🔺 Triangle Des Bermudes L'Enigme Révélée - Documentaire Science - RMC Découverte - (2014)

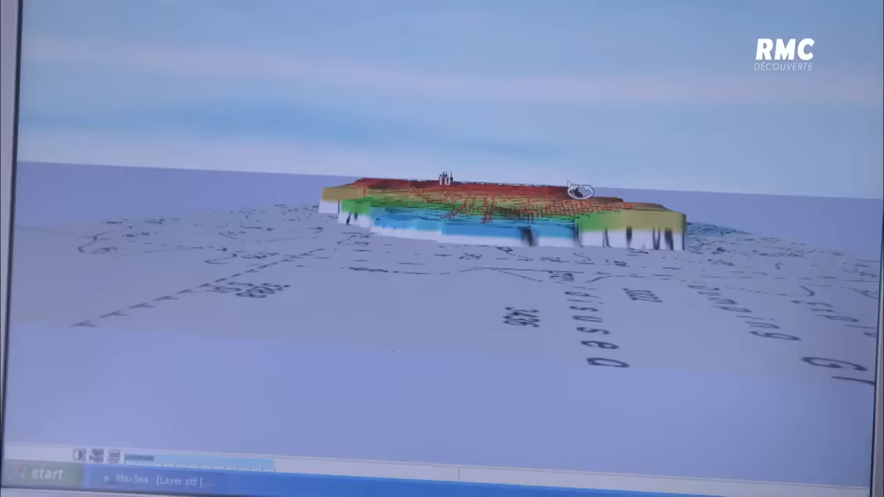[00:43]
Grâce aux technologies modernes, nous pouvons désormais retirer l'eau couche après couche afin de révéler un paysage jusqu'alors caché.
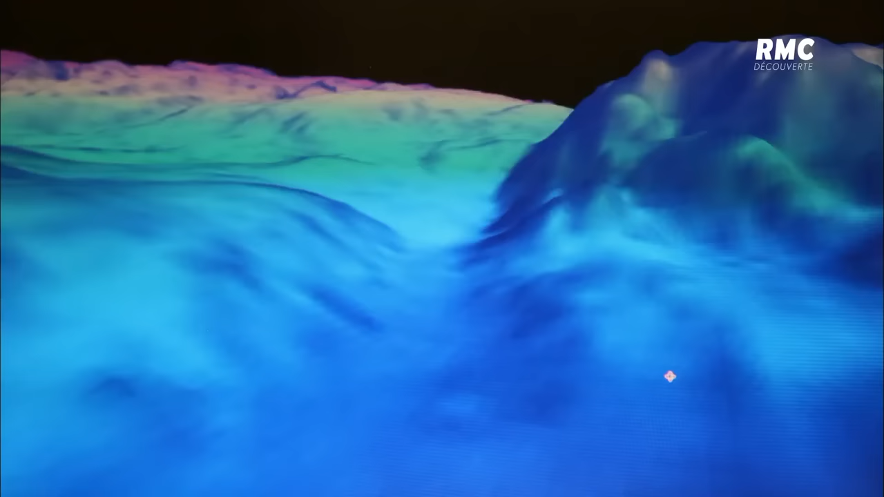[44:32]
La carte en 3D révèle les parois abruptes de vastes canyons sous-marins.
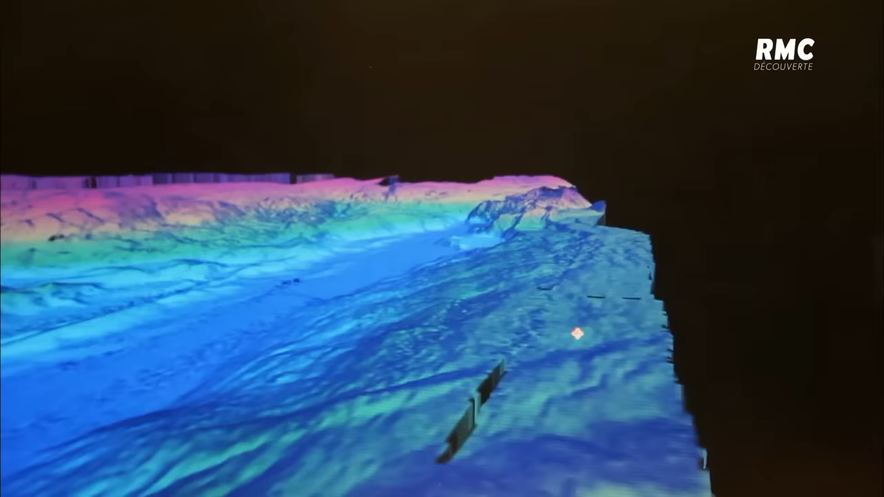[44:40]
Dans certaines vallées et dans certains rifts,